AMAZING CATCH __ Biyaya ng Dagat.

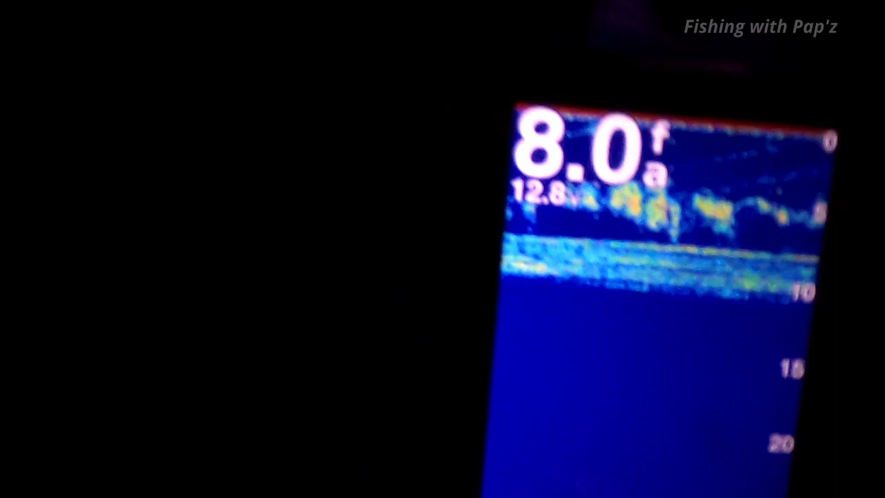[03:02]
Tapos dito, ang kapal, mga isda na yan nasa gilid ng lambat.
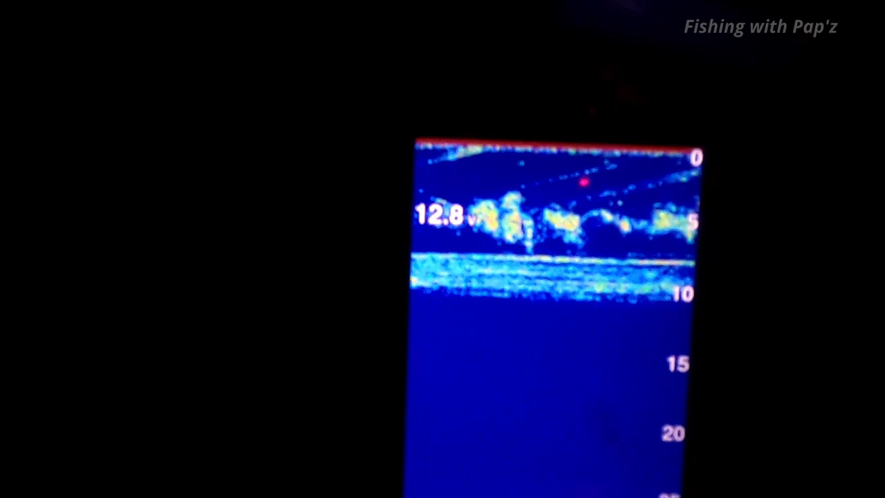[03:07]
So currently, hinihila pa yung lambat guys.